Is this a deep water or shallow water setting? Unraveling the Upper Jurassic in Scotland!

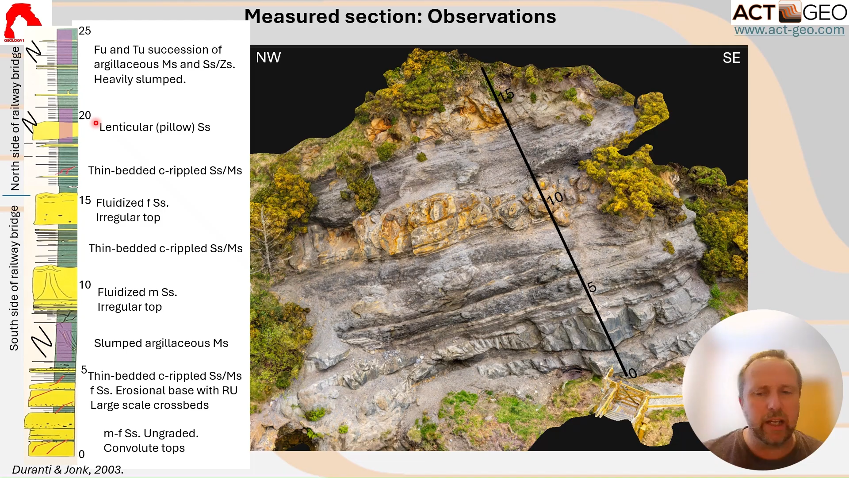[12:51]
So we see a lot of evidence of syndepositional faulting, folding, deformation. So things are being deposited here on some kind of slope that is fairly unstable. So that's kind of what it looks like once you're all done with it.